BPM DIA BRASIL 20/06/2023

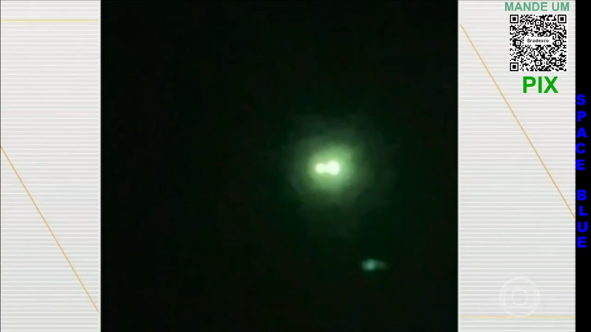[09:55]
Apesar de muita gente achar que a luz era de uma nave espacial,
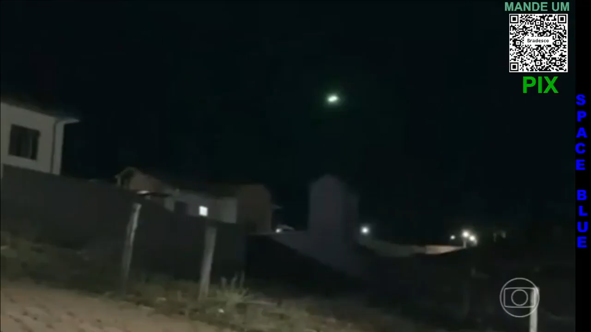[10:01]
não foi desta vez que recebemos uma visita de outro planeta.
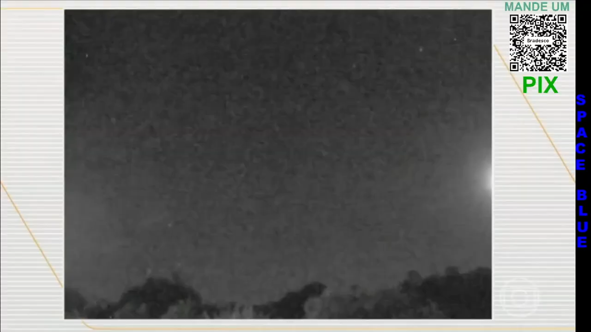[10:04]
A Rede Brasileira de Observação de Meteoros confirmou se tratar de um bólido.
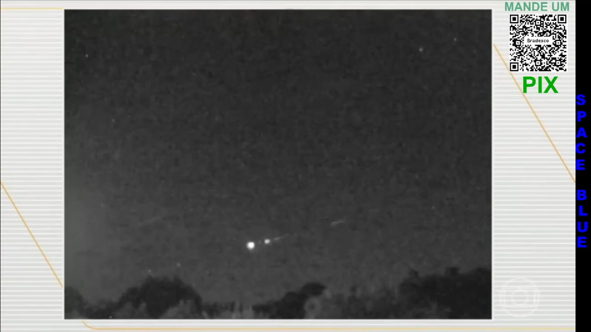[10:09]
Um meteoro brilhante que explodiu depois de entrar na atmosfera terrestre.
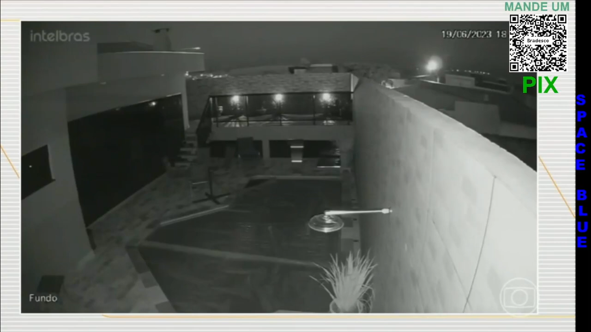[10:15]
Este astrônomo explicou o fenômeno. Um meteoroide, uma pedra, que entra com altíssima velocidade na nossa atmosfera.
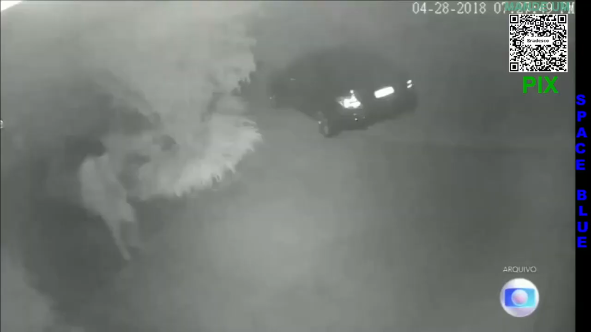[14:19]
Imagens de câmeras de segurança reveladas pelo Fantástico neste domingo
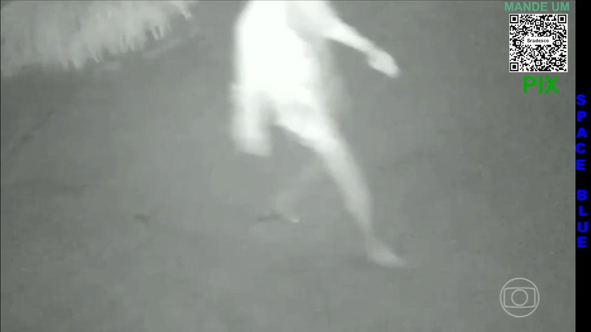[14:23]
mostram que Mário Marcelo foi até o apartamento que havia alugado. Ele chegou descalço, com os pés molhados, que deixaram pegadas. Mário Marcelo ainda trocou de roupa na
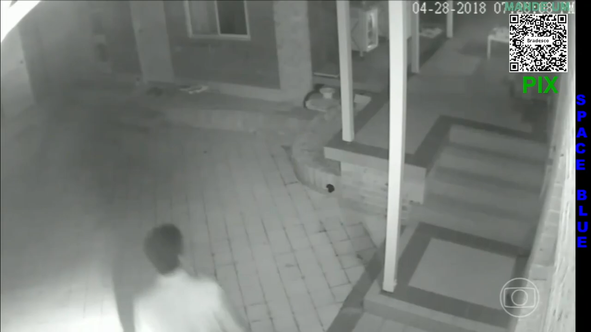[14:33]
lavanderia do prédio e saiu novamente com o carro de Cecília para a estação de trem, onde abandonou o carro. O corpo de Cecília foi descoberto por remadores no dia seguinte ao crime.